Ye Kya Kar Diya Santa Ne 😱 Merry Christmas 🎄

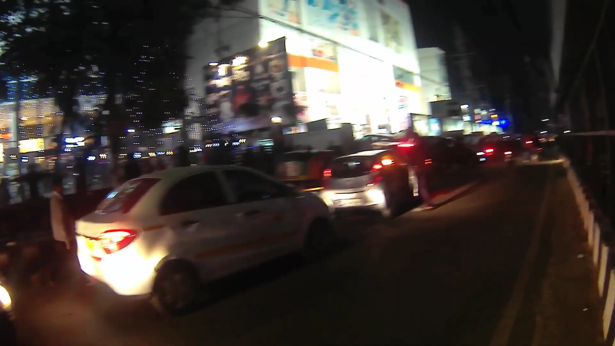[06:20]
और ये भी प्लेस बहुत ही अच्छा है यहाँ भी अच्छा से सेलिब्रेट किया जाता है तो सिटी सेंटर भी अभी रुद्राक्ष जाएंगे हम लोग बिकॉज टाइम भी बहुत हो चुका है ऑलमोस्ट 9:00 हो चुका है भाई। तो फटाफट यहाँ से आपको व्यू दिखा के फिर निकलना भी है घर से।